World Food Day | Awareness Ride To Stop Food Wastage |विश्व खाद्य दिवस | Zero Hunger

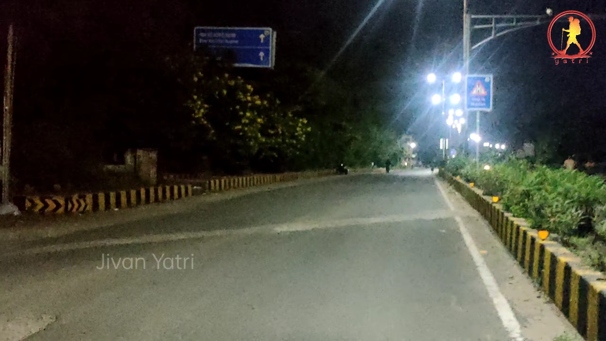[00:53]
विकोज आफ स्ट्रीट लाइट्स लोग निकल पड़े हैं जैल कदमी के लिए हलकी हलकी हवा बह रही है दोस्तों और मैं सब्दों में आप अब भावनाओं को व्यक्त नहीं कर पा रहा हूं कि जो शीतल हवा हलकी हलकी बहर रही है बहुत ही शांदार लग रही है वी आईपी रोड जो काश से चगमगाती हुई
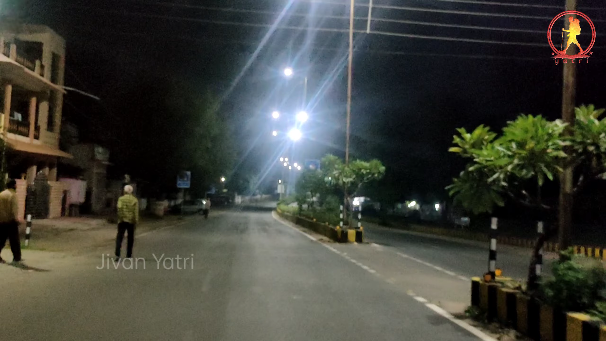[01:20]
यह देखिए हलका हलका उजाला होना सुरू हो गया है